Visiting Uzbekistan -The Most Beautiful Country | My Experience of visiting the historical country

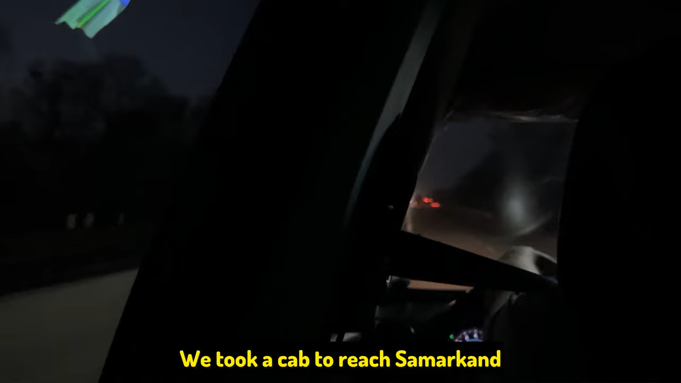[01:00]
We took a cab to reach Samarkand and we had to cover a distance of more than 300 kilometers and we did it within a matter of 4 to 5 hours.